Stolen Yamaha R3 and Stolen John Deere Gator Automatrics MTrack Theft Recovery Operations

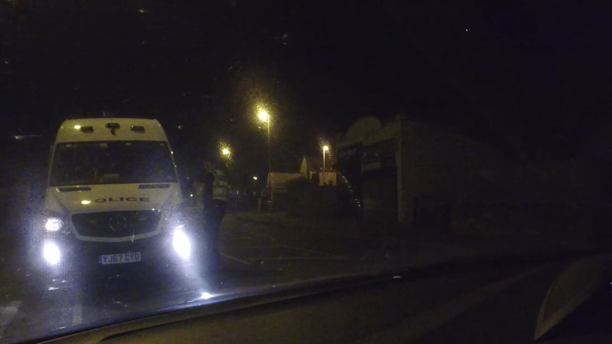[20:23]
he's just putting that wheel assembly back on so they can recover it they're going to forensically lift it the chap that was working on it apparently he's just come back